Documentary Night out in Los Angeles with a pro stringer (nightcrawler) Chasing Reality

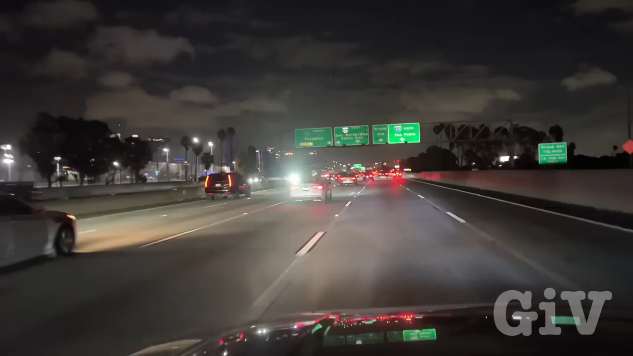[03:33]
And look how busy the freeway still is.
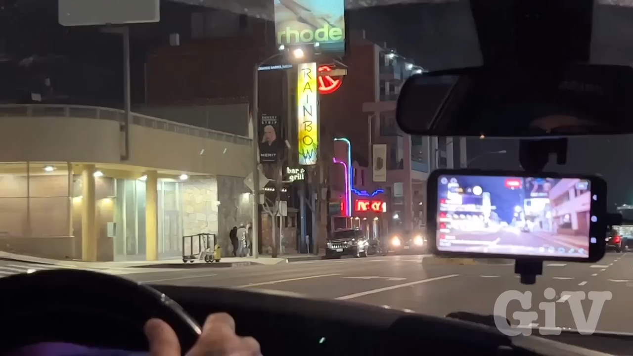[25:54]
Famous Rainbow Bar and Grill in the Rock Sea. We're too far from it. I lied.
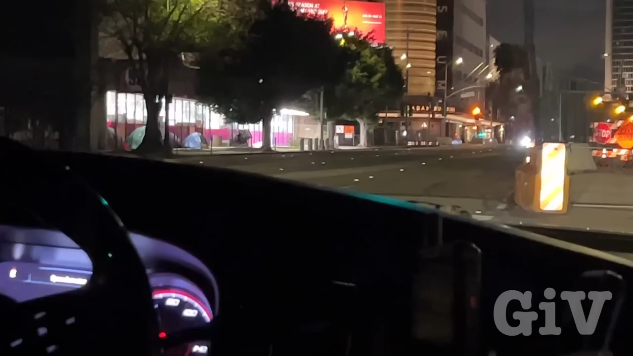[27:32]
Okay. You know, they're not worried about me. We are on our way to a traffic collision, TC, 3rd and Crescent Heights. We're not too far from it. There's nothing special about the crash, except we're near it.
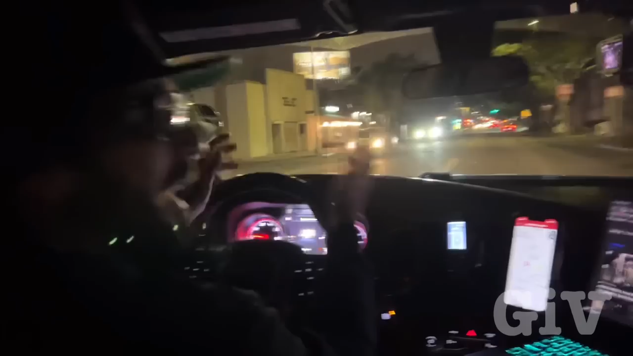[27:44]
So let's go lay some eyes on it. All right.
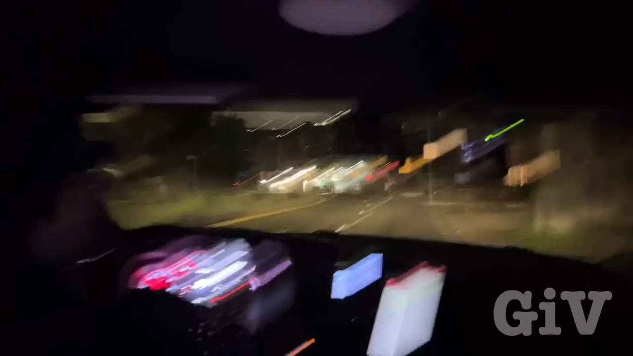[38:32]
We're going to go to a different place. We're going to go to a crash on Hollywood Boulevard.
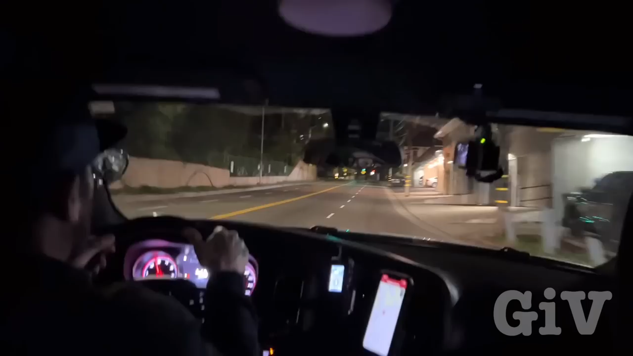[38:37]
We're going to get there before anybody else. We'll be the first ones there. Now, we don't know what kind of crash it is yet. But we're about to find out. I mean, excuse me, shake it so much. But that's how it is. See? Crash is right here. We're the first ones.
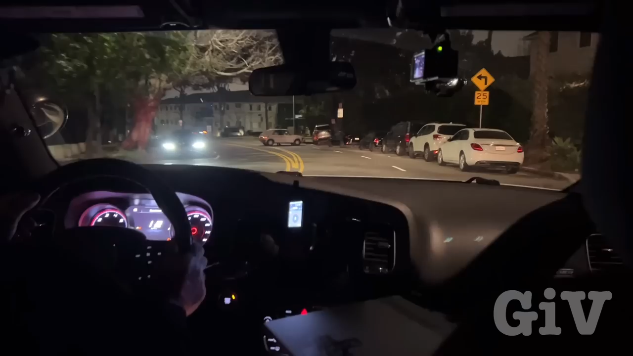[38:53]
We are the first ones. No police here already. Not nobody. I can't believe he's faster than the police than anybody. Nobody here yet, so.
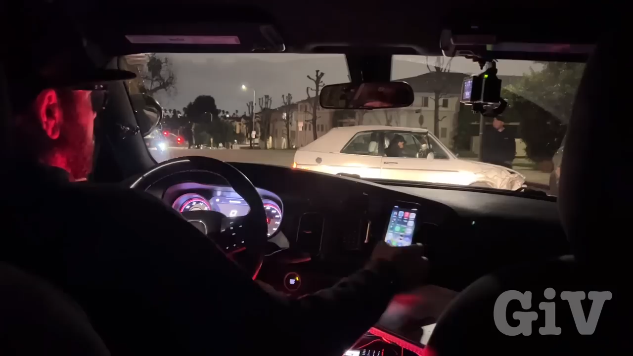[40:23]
Yeah, we're going to wait a little bit. But it's not really newsworthy, he said. Definitely not newsworthy. Definitely not newsworthy. All right.